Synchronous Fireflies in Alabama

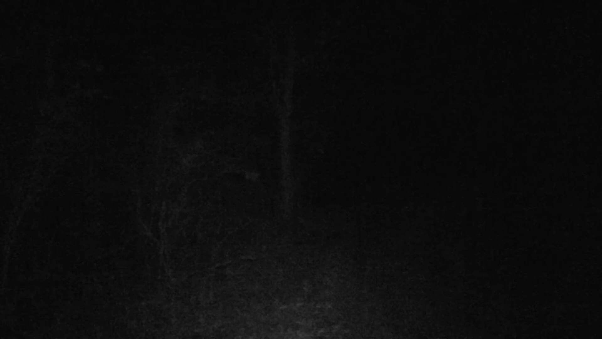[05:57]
So, I thought I'd try it to see the lightning bugs, but it doesn't appear that it's really making a whole lot of difference. But, anyway, just thought I'd try.